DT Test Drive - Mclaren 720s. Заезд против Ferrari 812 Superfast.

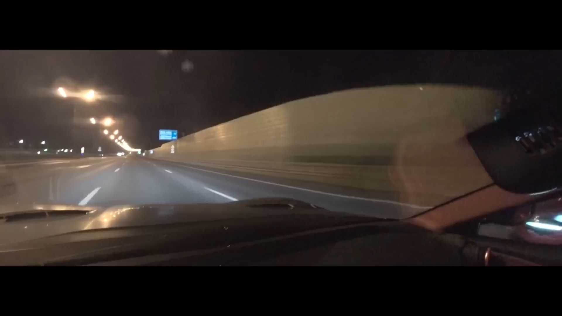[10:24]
очень большой букс но я потом уезжаю здесь стоит обычный амбезирует но все я ухожу от него вот